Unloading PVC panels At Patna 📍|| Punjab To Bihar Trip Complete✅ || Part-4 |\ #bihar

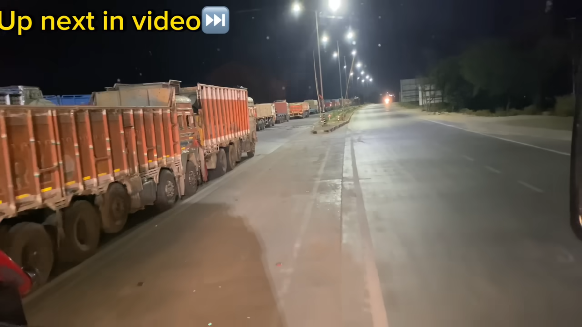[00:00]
पताना भी है क्यों रुकी भी ऐसे लाइन से यहां टोल के पास है टोल से पिछे भी है लाइन और यह टोल के आके भी देख लो आप कितनी लंबी लाइन है क्या कारण है भाई मुझे इस हमझ में नहीं आया कारण ना तो
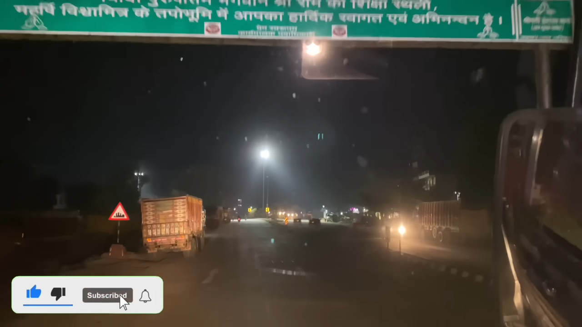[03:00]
भूमी में आपका सहार देख स्वागात है लो भाई बक्सर
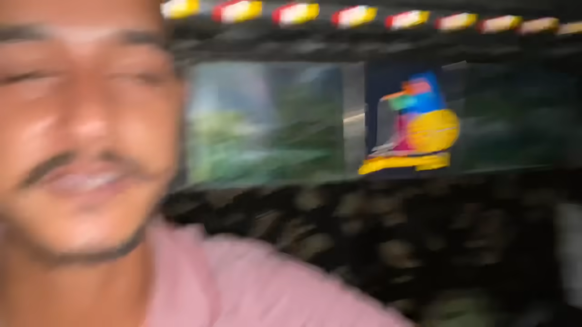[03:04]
में हो गई है मेंटर अब यहां से बक्सर से ले रहे हैं बाई लेफ्ट साइड पटनाव की दरब को भाई
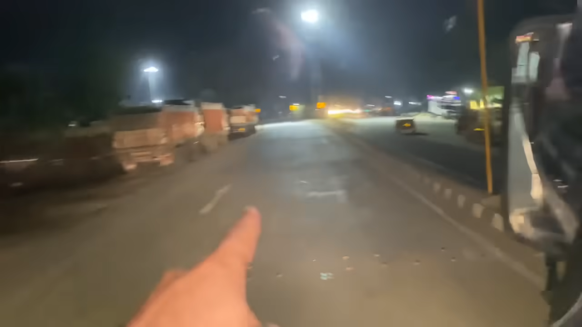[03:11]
आ गया है जी बक्सर कोई मेरा बाई देख रहा है बक्सर से तो प्लीज कमेंट कर देना बाई लो जी बाई यहां आ गया रोड यहां से उनको टार्न उना है